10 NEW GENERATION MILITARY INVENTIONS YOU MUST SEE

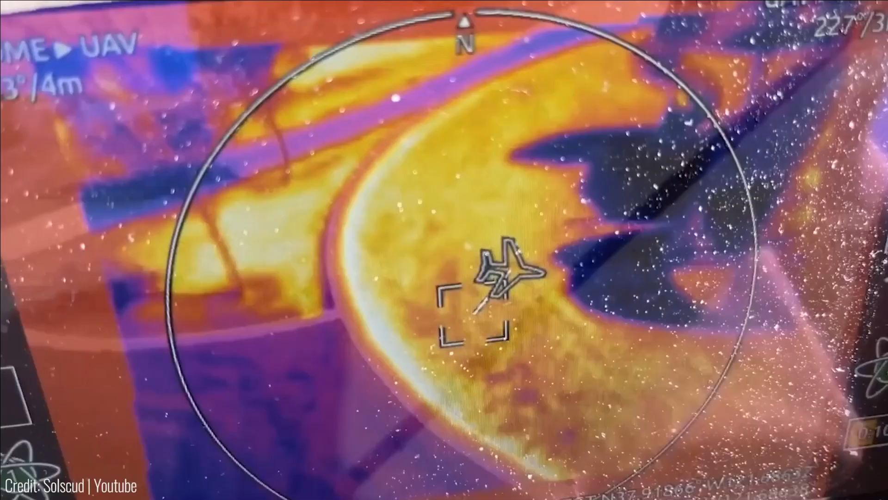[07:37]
This ultralight, nearly silent pocket-sized unmanned aerial vehicle UAV provides live video and HE still images to the operator